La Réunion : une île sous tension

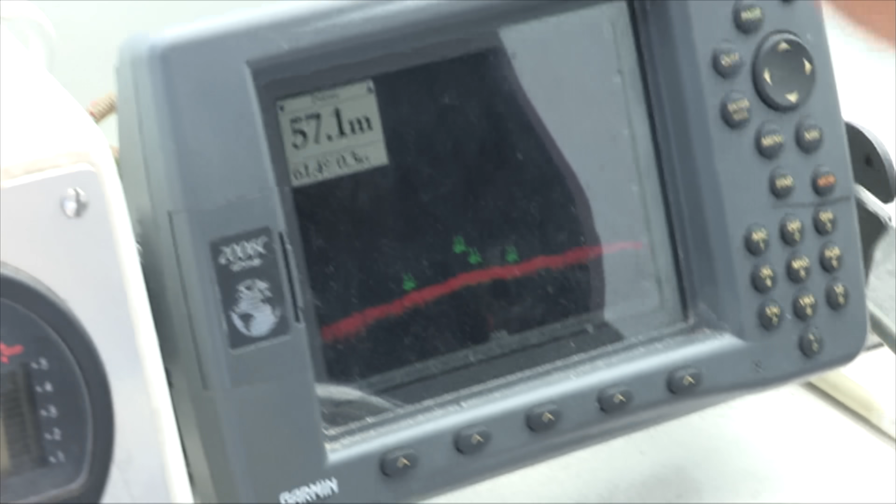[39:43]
On screen: depth 57.1 m
pour nous le prouver Hervé n'hésite
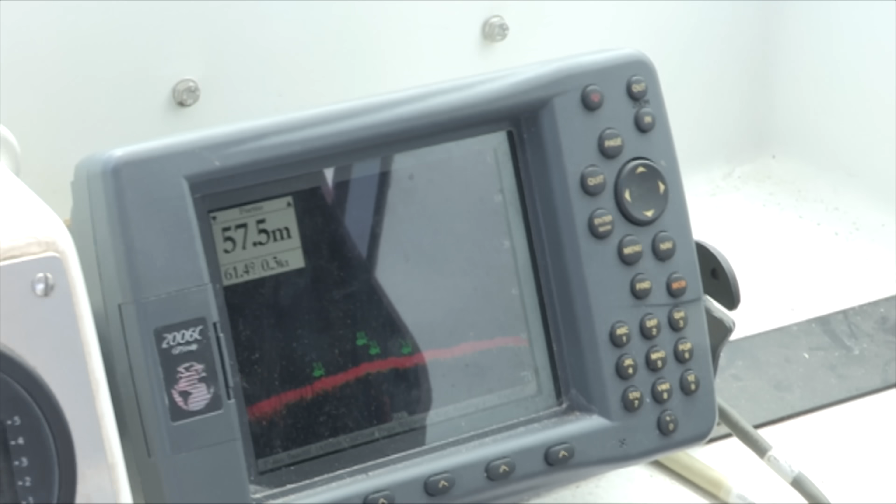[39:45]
On screen: depth 57.5 m
pas à nous montrer les images renvoyées par sa sonde aquatique il
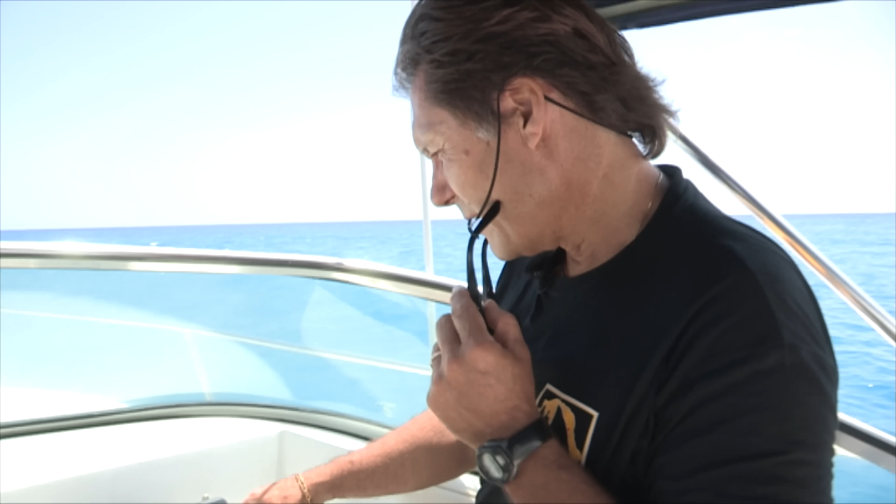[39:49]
y a trois trois échos dont un gros il y en a un de
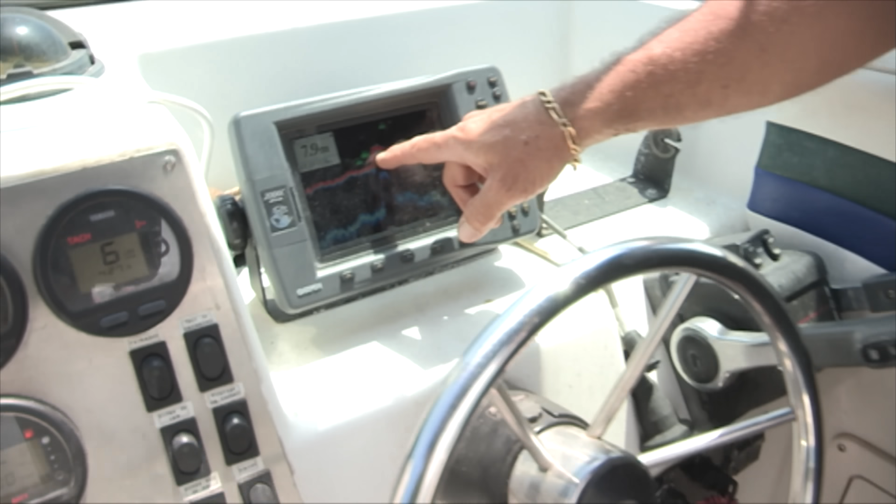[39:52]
plus de 2 mètres en dessous nous vu la taille vu la taille des échos à mon avis c'est trois requins un de plus de 2 mètres et deux de moins de 2 mètres ils sont où exactement là ?